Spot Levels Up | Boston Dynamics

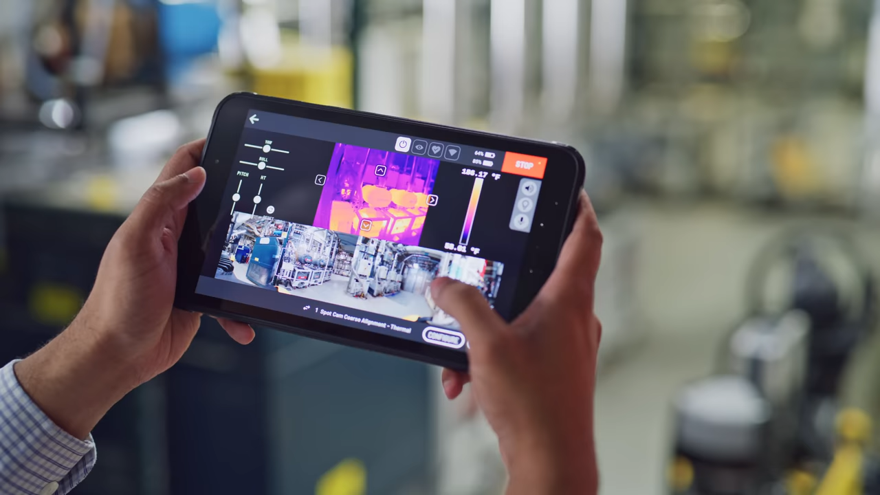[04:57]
So now you can set up inspection actions to capture multiple regions of interest in a single photo. Then post-inspection, you have access to way more data at your fingertips.
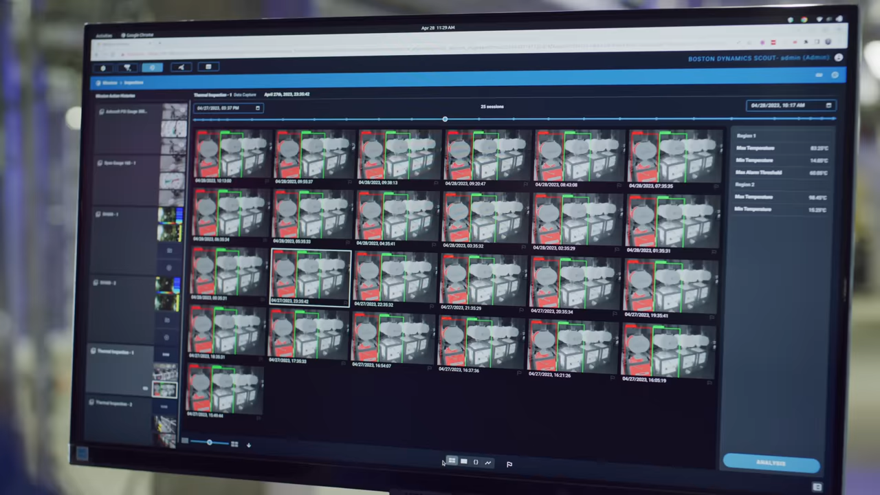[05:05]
And then in inspection review, you'll be able to view and compare temperatures across the entire photo.
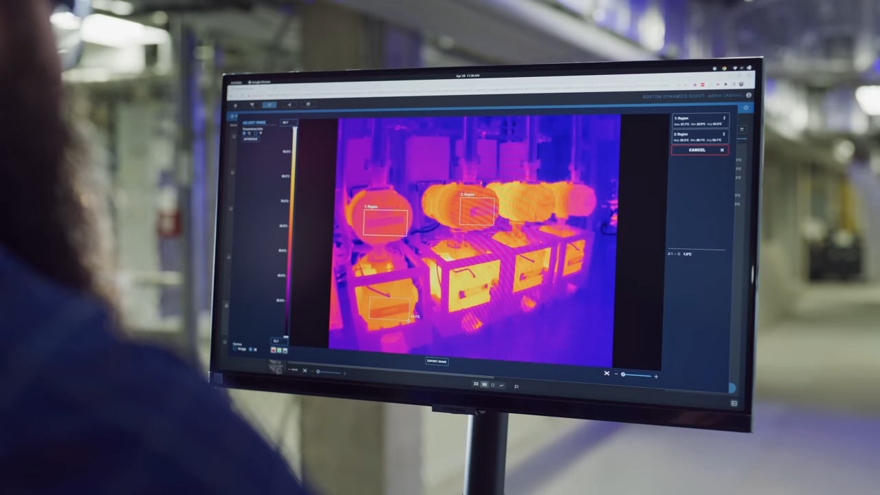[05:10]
You can also set up alerts for differences in temperatures between two regions.
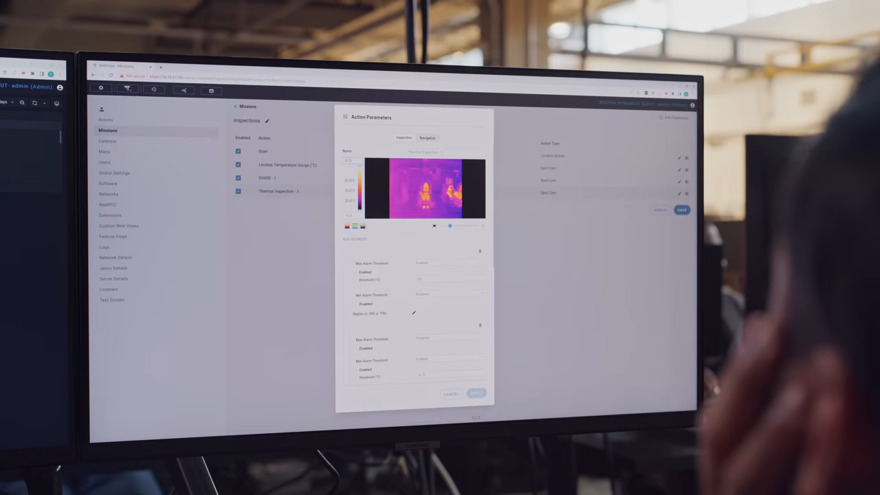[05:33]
Now you don't have to worry about setting your thermal image parameters up front on the tablet.
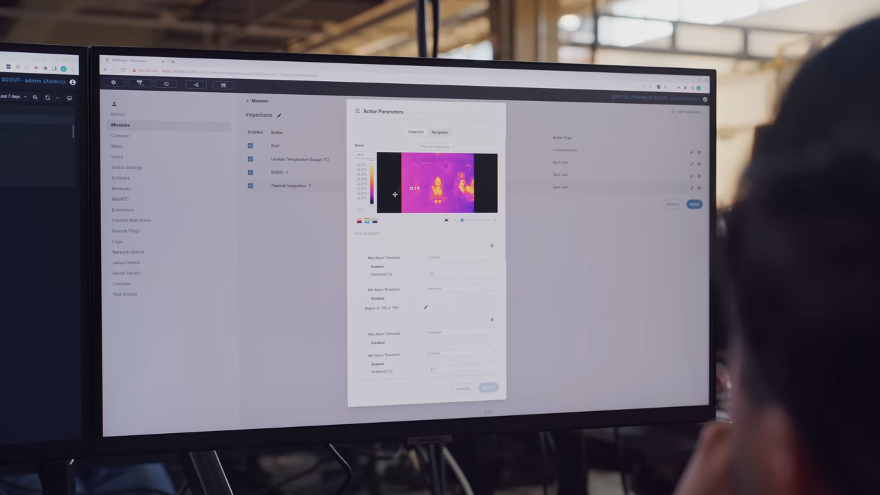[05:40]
You can simply line up the robot to capture that image you want, and then configure your thermal parameters in Scout later to get the data that you need.